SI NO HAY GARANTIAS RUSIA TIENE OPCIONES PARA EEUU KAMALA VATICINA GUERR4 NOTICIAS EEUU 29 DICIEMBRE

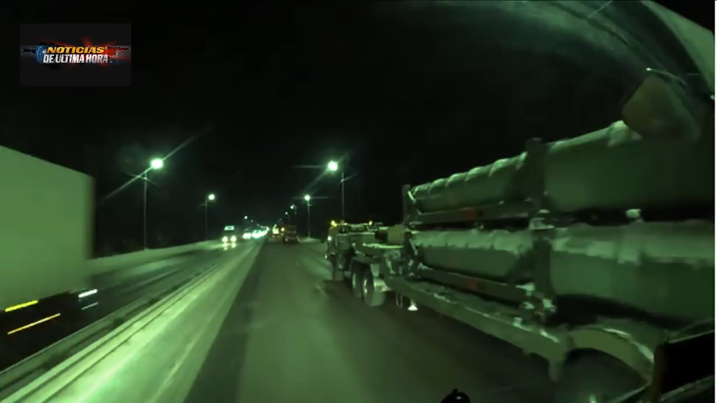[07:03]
complejos rusos están siguiendo exactamente la dirección del campamento donde se están desarrollando los combates, ubicados a 40 kilómetros de la frontera con Ucrania y con Bielorrusia.